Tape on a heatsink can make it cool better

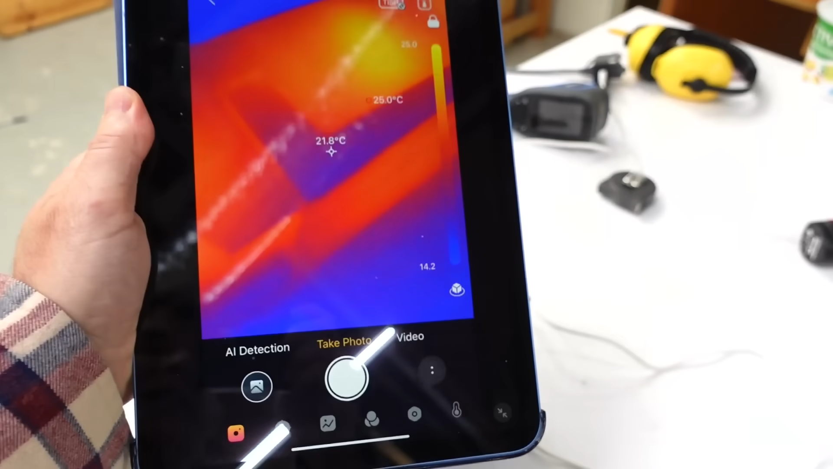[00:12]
On screen: spot 21.8°C
It's been running for an hour and looking at it in infrared we got about 25 degrees on top.
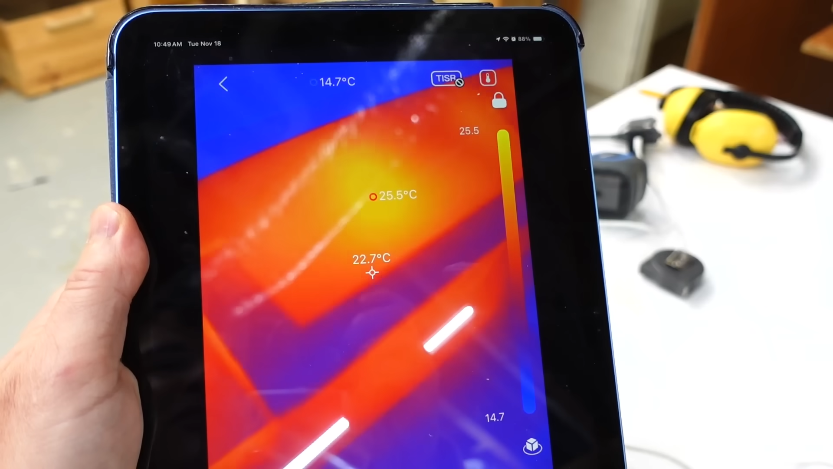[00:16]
So that's not too bad but how warm is it inside?
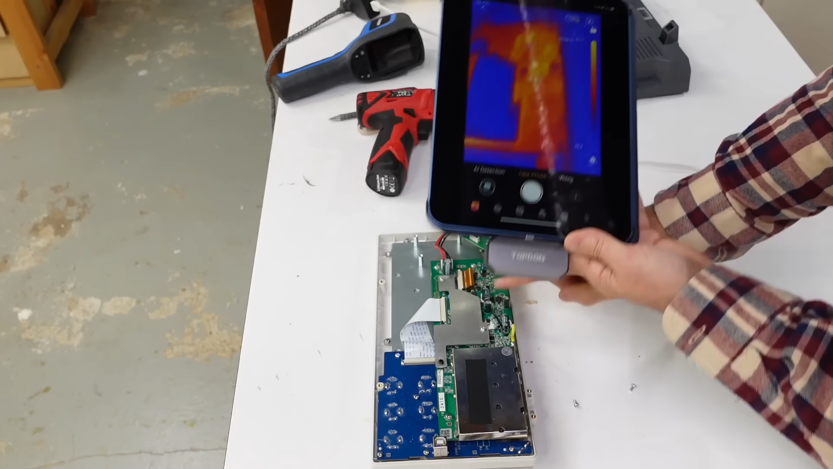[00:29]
the circuit board this part here is quite warm but this looks rather cold. But the problem is this part here is metal and it is reflective in infrared so it just kind of reflects my hand here which is not as warm as the circuit board.
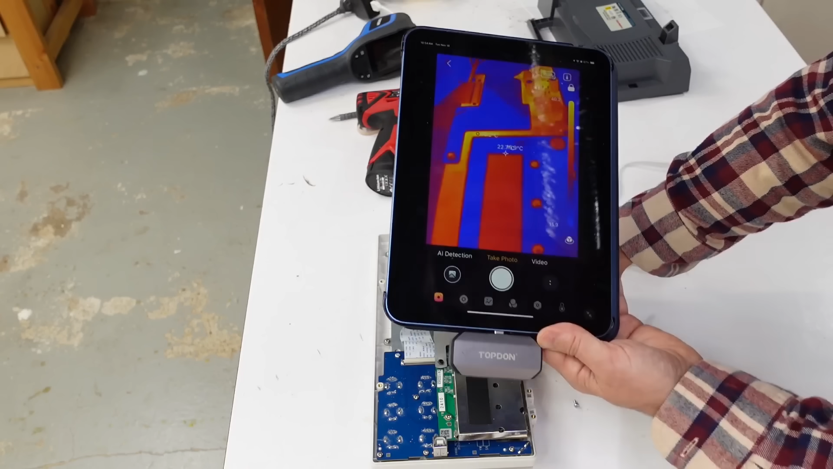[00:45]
So I can't really get a good infrared reading off of that. So I'm just gonna stick some tape on here which is not infrared reflective.
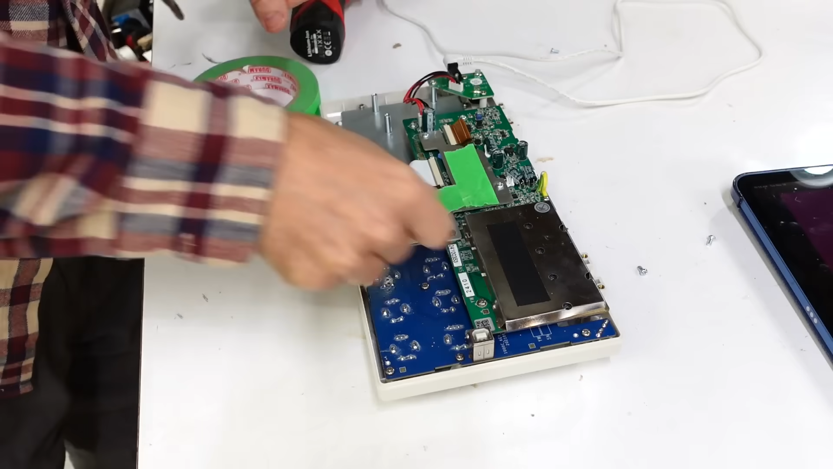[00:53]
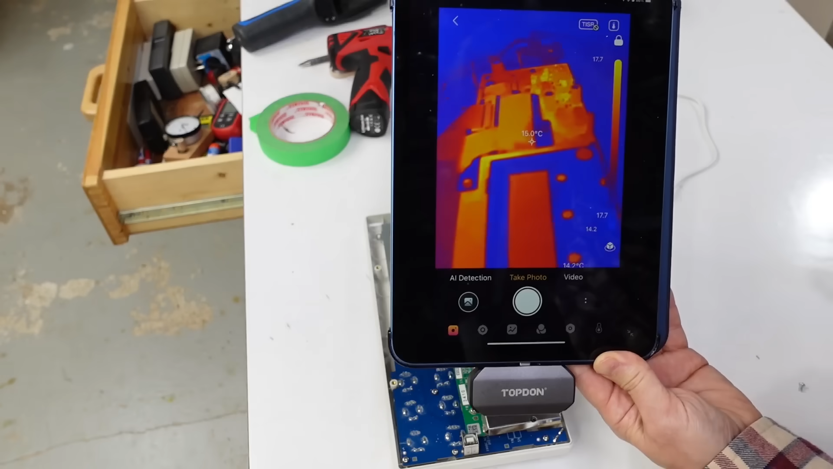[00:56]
And now with the infrared we can see this part here is actually quite lit up so that is quite warm.
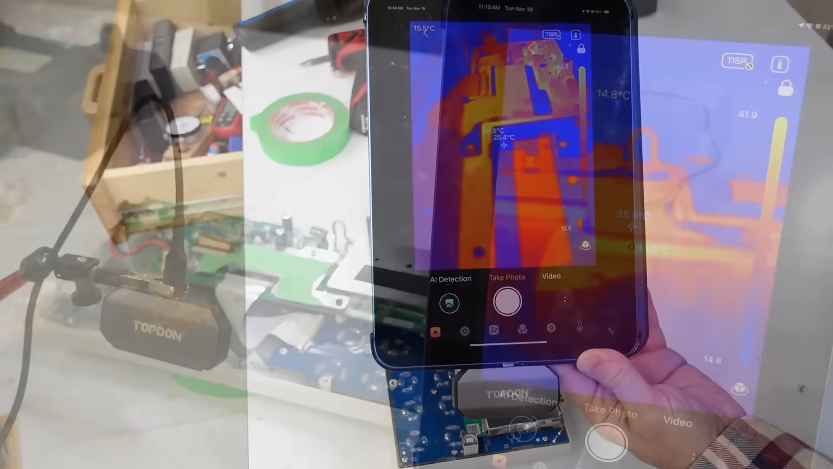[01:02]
Now looking at this close up in the middle we have 35.5 degrees
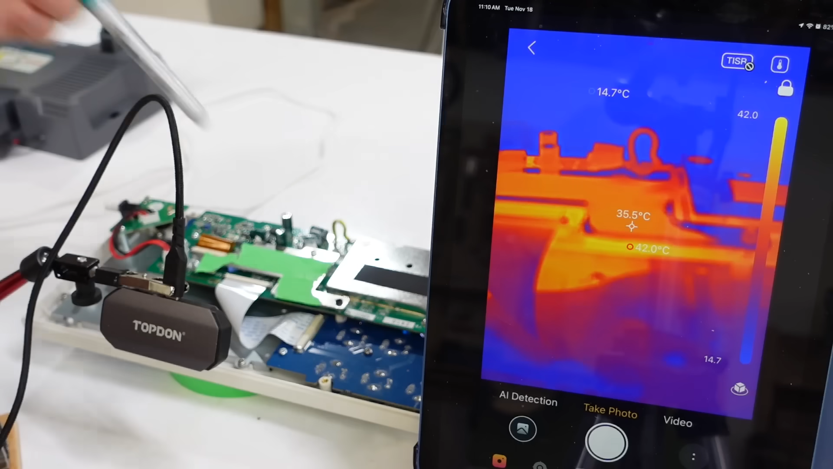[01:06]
On screen: spot 35.5°C, max 42.0°C, min 14.7°C
which corresponds to basically the masking tape on the heat sink. Below that we see 42 degrees
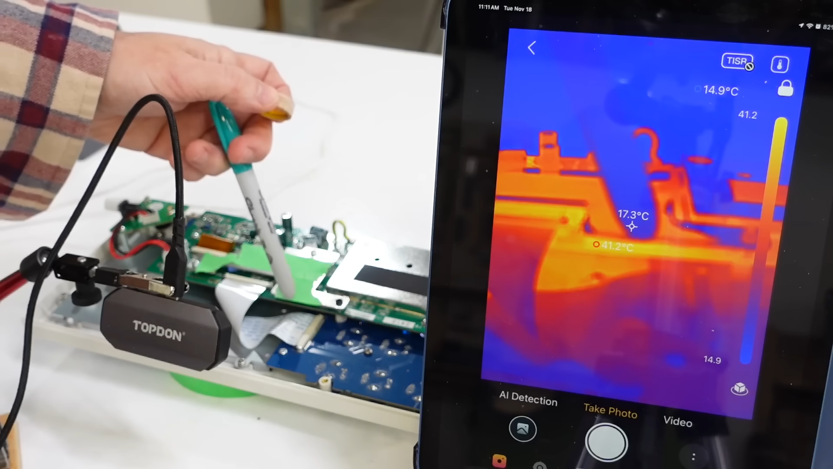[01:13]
On screen: spot 17.3°C, max 41.2°C, min 14.9°C
and that tells me the PCB below is actually a bit warmer. Now all this is a little bit blurry, not as sharp as the camera can go.
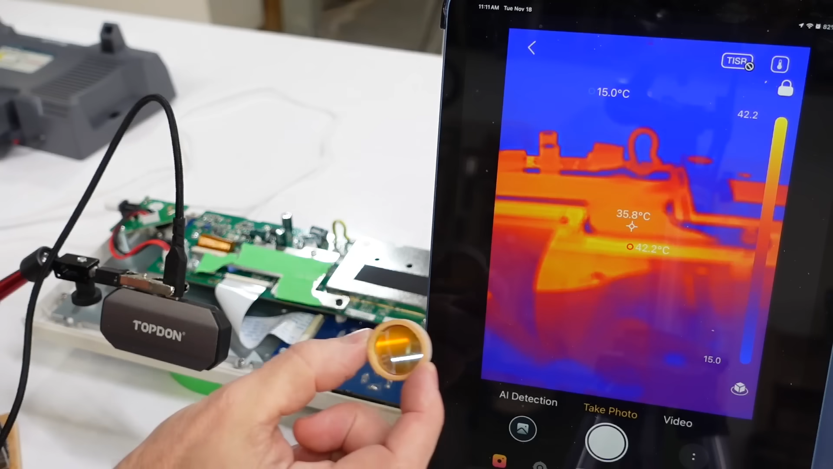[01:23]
On screen: spot 35.8°C, max 42.2°C, min 15.0°C
So I can use a little zinc selenite lens which is actually meant for infrared lasers. And if I hold that in front that brings it into focus. Which gives us more detail.
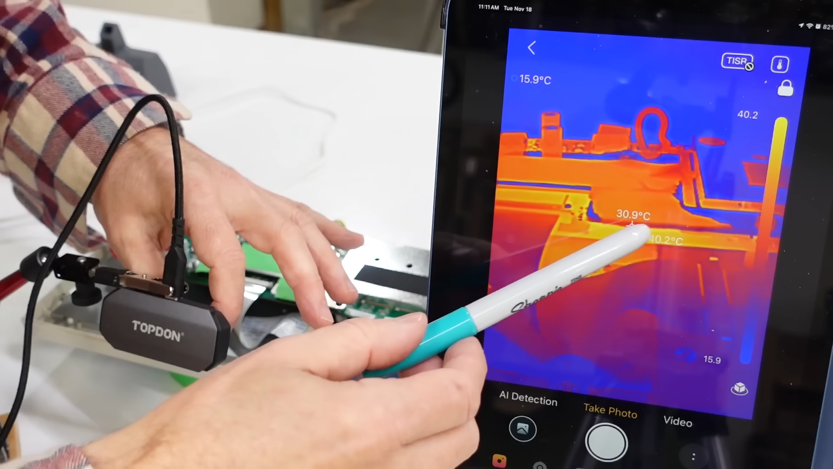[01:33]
On screen: spot 30.9°C
The temperature readings will be less accurate at this point. But it doesn't change very much.
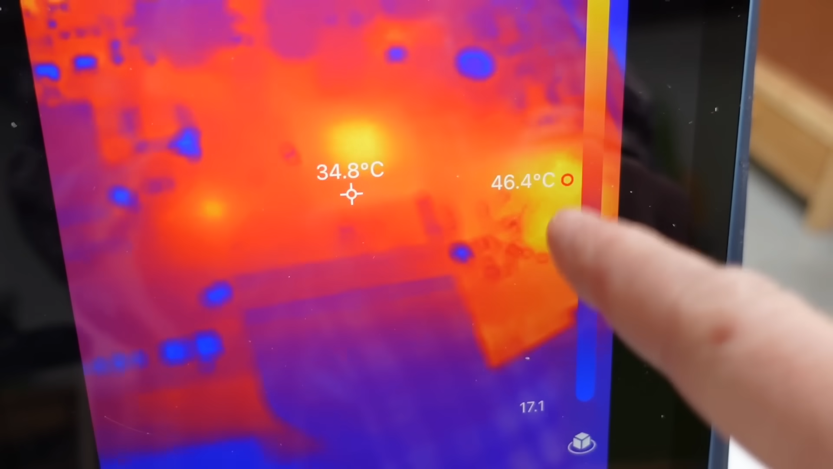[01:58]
On screen: spot 34.8°C
And hottest appears to be these little chips and this one here. So basically these two and this one. This one not so much.